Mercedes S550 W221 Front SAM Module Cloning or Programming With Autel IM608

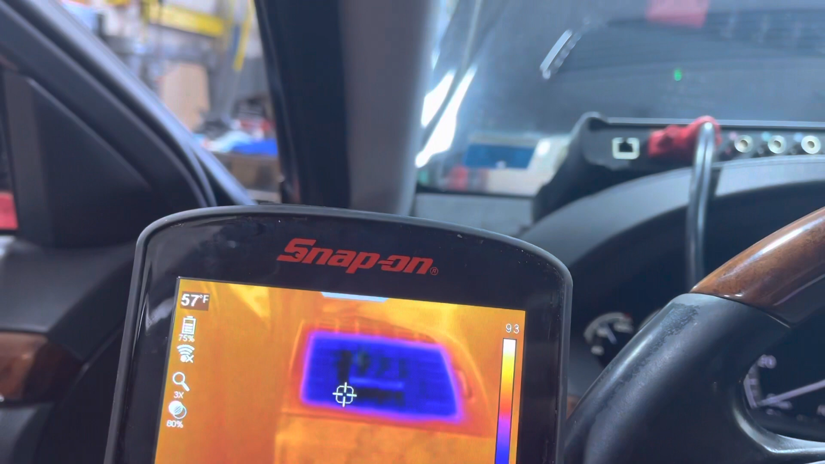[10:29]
58 57 this is perfect guys
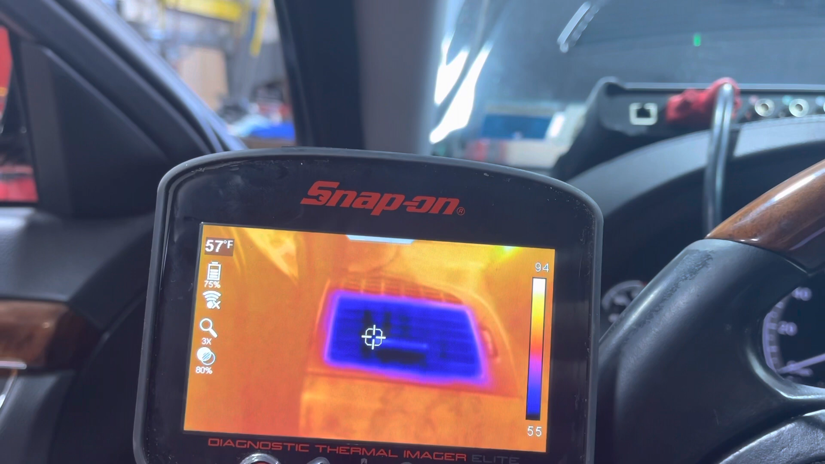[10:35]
On screen: spot 57°F
our air conditioning is back alive